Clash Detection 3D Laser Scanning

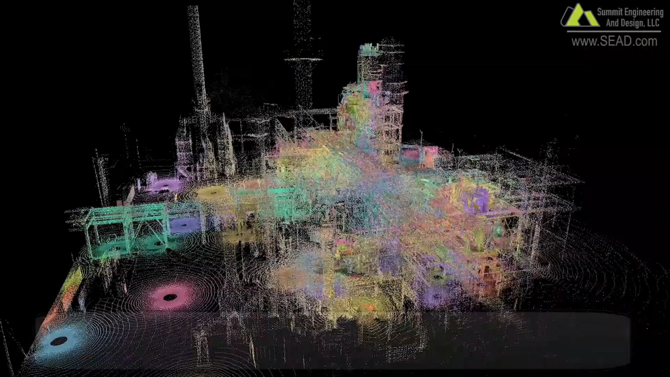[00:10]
In this video, we'll be looking at the use of 3D laser scanning to improve plant design, pipe routing, and overall accuracy of the design layout. Many companies large and small, although actively using 3D laser scanning in their workflow, may not realize the full benefits, one of those being clash detection.
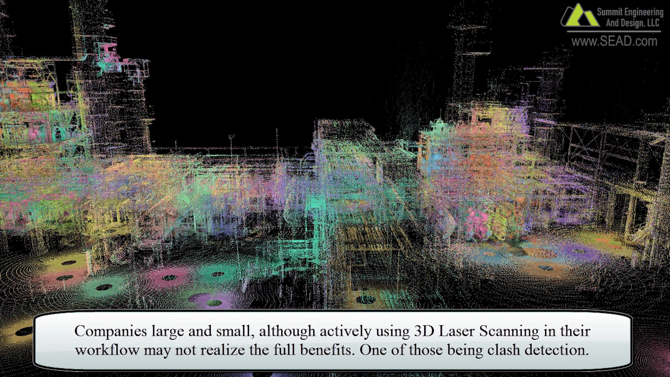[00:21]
By placing the model into a scanned 3D environment of existing surroundings, clashes in the design work can be detected,
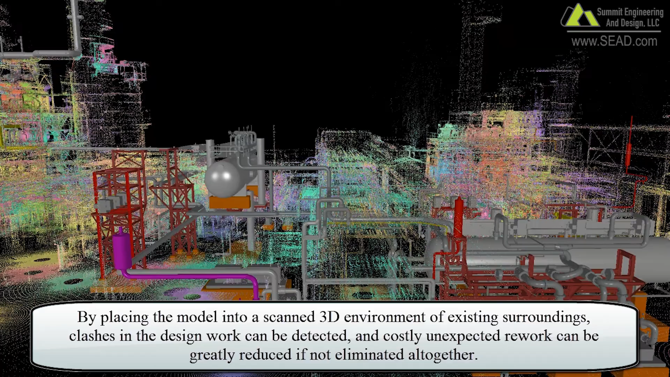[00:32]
and costly, unexpected rework can be greatly reduced if not eliminated altogether.
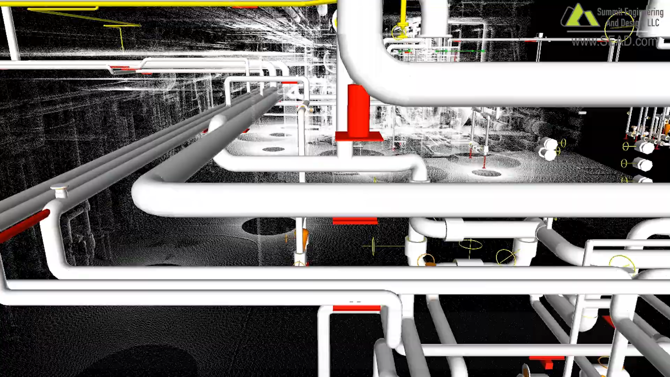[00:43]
Our process involves following each new pipe, or mechanical system such as pumps and vessels,
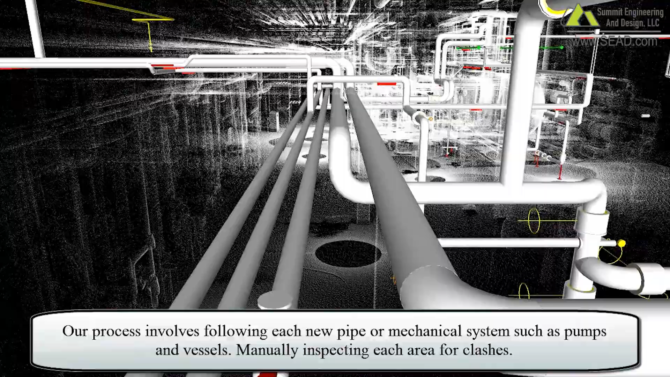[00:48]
manually inspecting each area for clashes.
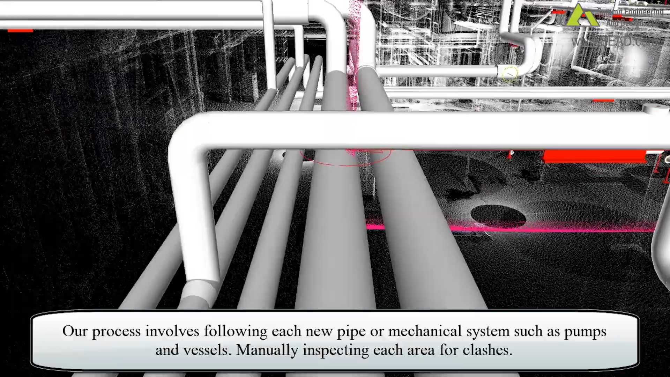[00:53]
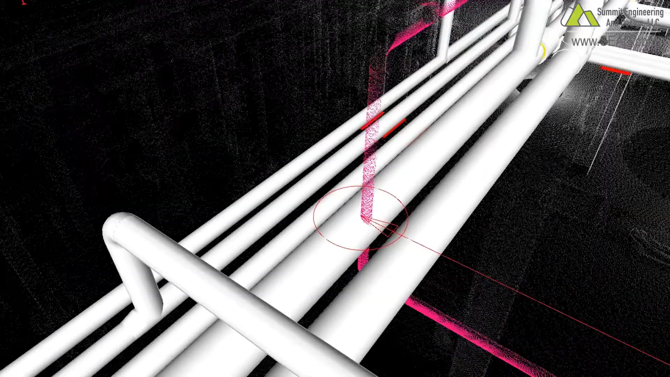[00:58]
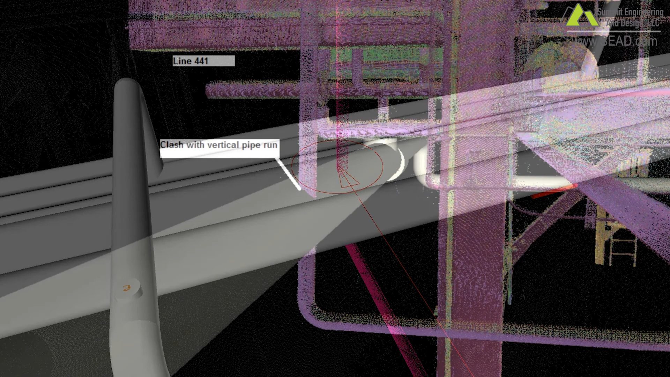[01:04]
When a clash has been located, a screenshot of the clash is taken, as seen in these examples.
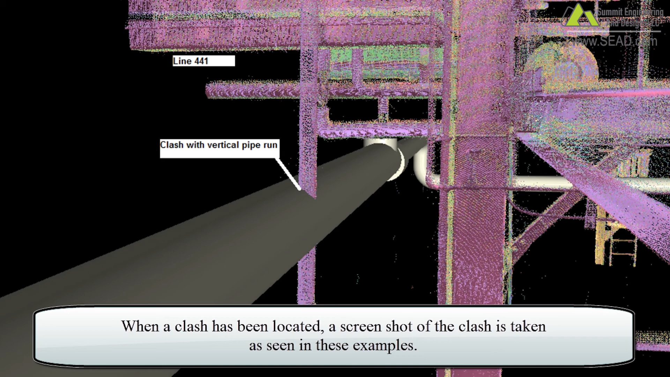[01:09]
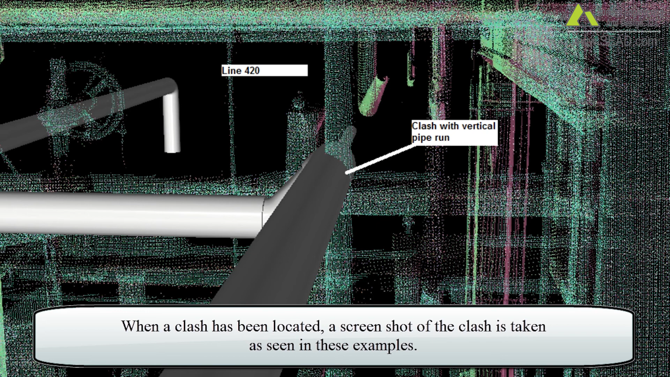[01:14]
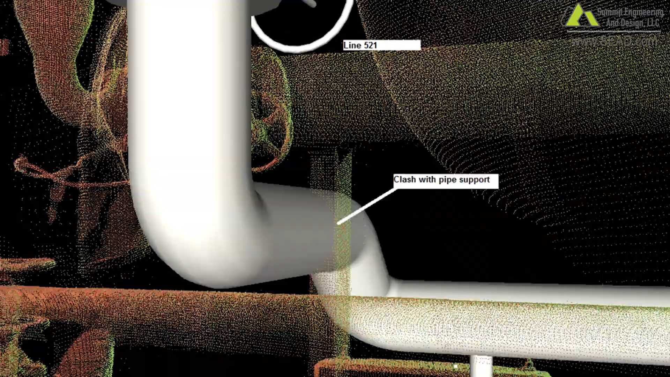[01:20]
A clash report is also created. This report includes scan location, coordinates for the clash, a description, and the line number.
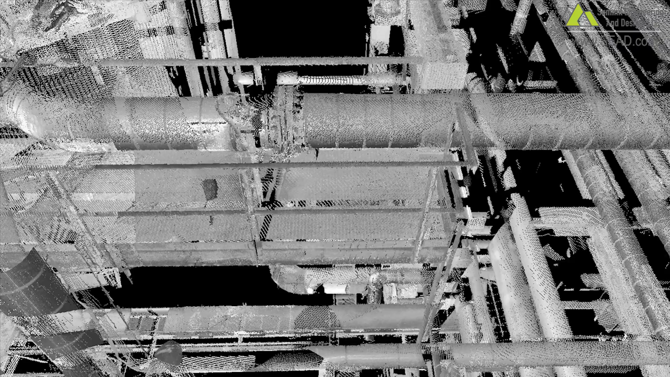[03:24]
Based on client-provided demarcation points for a demolition scope,
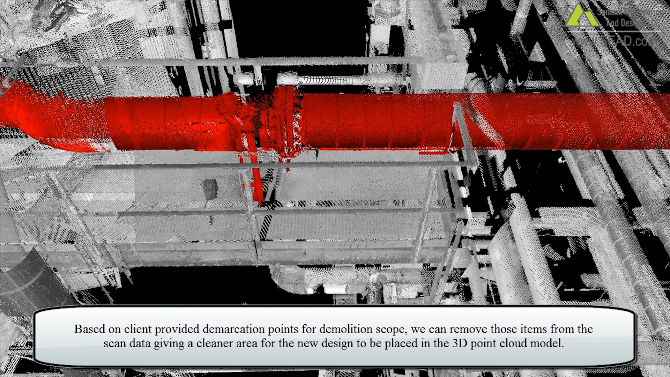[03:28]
we can remove those items from the scan data,
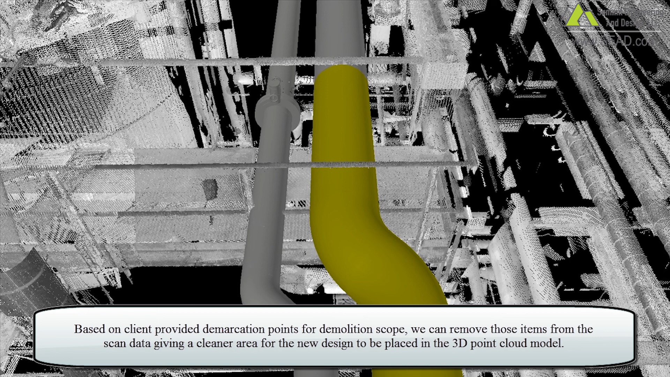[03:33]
given a cleaner area for the new design to be placed in the 3D Point Cloud model.